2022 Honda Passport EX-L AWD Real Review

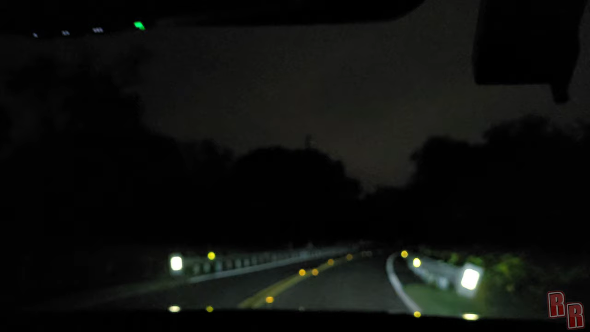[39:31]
particular um suvs i believe 2022 at least they all have led headlights on all of the models as far as i'm aware they have led headlights and they also have some led markers around them so you can kind of see what the headlights look like right here the leds and if you put your high beams on it doesn't really do much um then these are not as bright as the ones on the durango but they're cool they're definitely cool they definitely light up the road a little bit foggy out here too so you can see kind of like what looks like you put the uh high beams on i mean it does light it up a little bit better
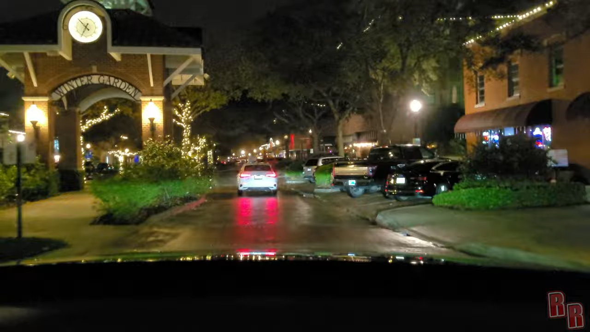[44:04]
city driving is fine but bumps speed bumps brick paving railroad tracks i mean you know just put your coffee down and cover it
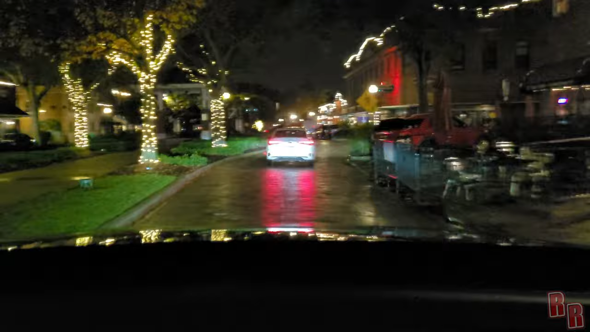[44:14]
because you're going to spill it so here's a nice little spot lit up and see we could demonstrate this brick paved road a little better here for you and i don't know if they have any type of acoustic glass in this or not but it is noisy in areas like this highway and stuff is pretty quiet pretty calm and overall good driving experience
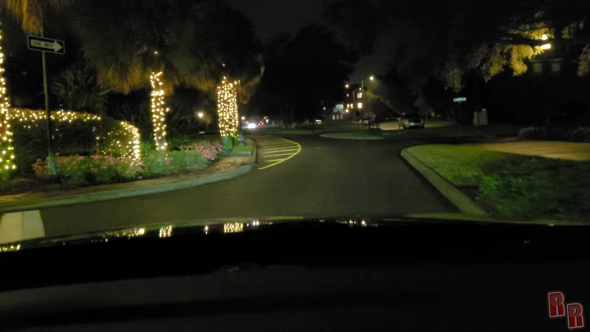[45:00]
liked about the durango it had like a had like a bouncy but like stable ride it was really nice i really like that truck that uh that suv was really cool suv just to mention if i didn't mention already this is a rental just have it now for about uh 10 days so far just trying it out seeing what it feels like there we go look at that that's really bumpy right there i mean i'll make sure i cut out the best parts for you
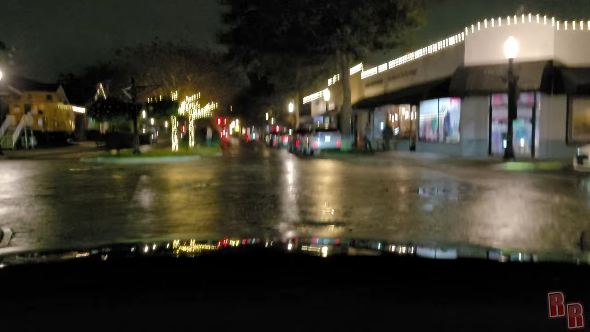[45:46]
better springs i don't even know what you want to call it it causes that to happen so there you have it guys try to stay off the brake paving if you're going to be driving the the honda passport 2022 modeler i don't know probably any of these models and let's go ahead and we're going to get on a regular road right here you're going to see the difference huge difference whoa now we're on the road there we go like nothing
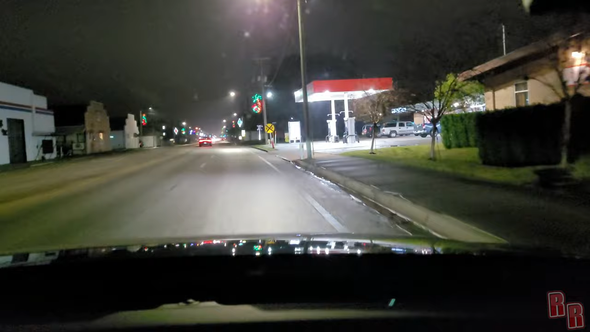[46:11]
ever happened beautifully smooth and quiet there we go now we're going to hit some train tracks let's check it out and that wasn't bad that wasn't bad but those train tracks just stick up out of the ground i mean they're really bad really hard on this truck on this passport but regular driving like i said nice and smooth you get on the highway you put on your cruise control lane departure all of that good stuff you're going to be cruising right along when i drove to miami
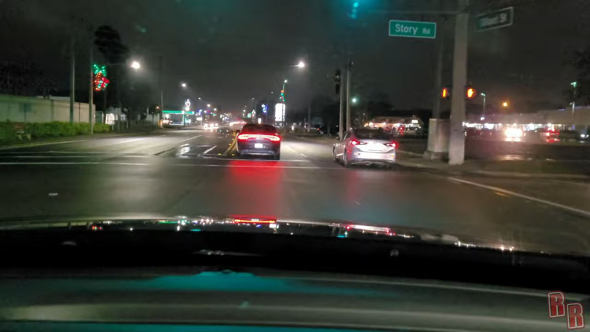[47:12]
bumps all right guys we are going to try a 30 mile an hour brake test and see how this thing will stop at 30 if we're going 30 and we just hit the brakes look at the speedometer show the speedometer 30 miles an hour you ready here we go hold on you got your seatbelt wow
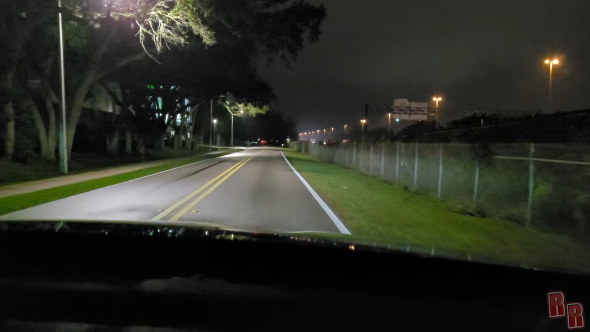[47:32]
i don't know it sounded like a wheel was about to come off but it definitely stopped it definitely stopped and it didn't skid so that was pretty good 30 mile an hour brake test guys in the rain because it's not in the rain but it's definitely wet outside look at the street look at this look at the ground it's definitely wet out here so that was pretty good i mean if i had to rely on this thing to